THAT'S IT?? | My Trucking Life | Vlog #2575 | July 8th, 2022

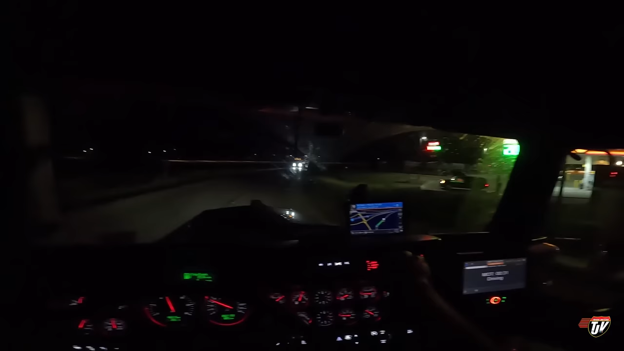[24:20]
looks like gasoline has gone down about three cents not bad now it just has to go down a whole nother dollar 196.9 per liter here now if that would read 96.9 I'd be impressed what are these cars doing here on the truck side taking up space could have a truck parked there why are you here
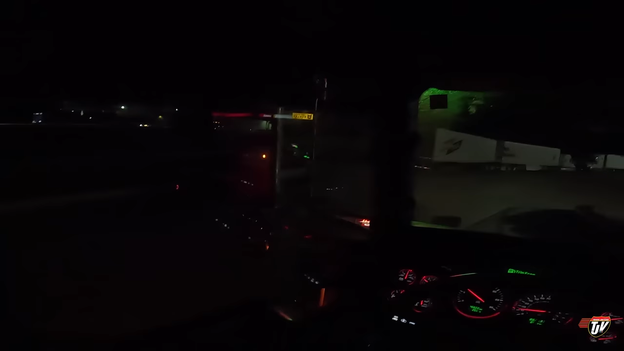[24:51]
you guys could be over on the car side I have a truck parked there
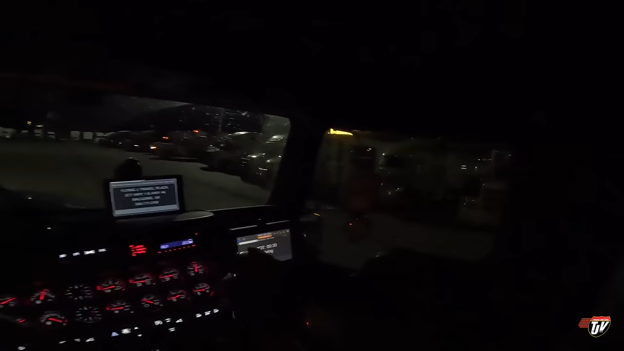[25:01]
all right well that guy nicely took up no no maybe he didn't I thought I took up two spots so there is spots for me here if I need them however I don't want to park there if I don't have to I don't get how some people fall asleep with their headlights on sometimes you see people
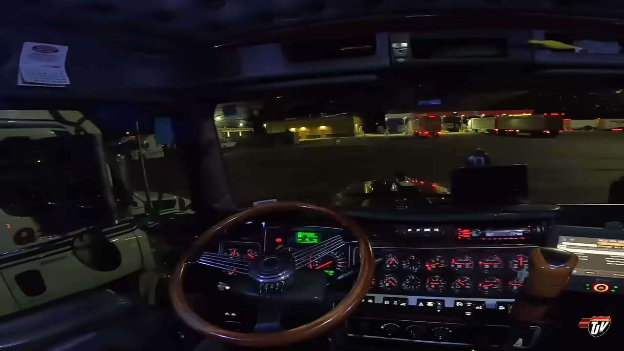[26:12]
in a parking lot where we can just drive straight out two neighbors already parked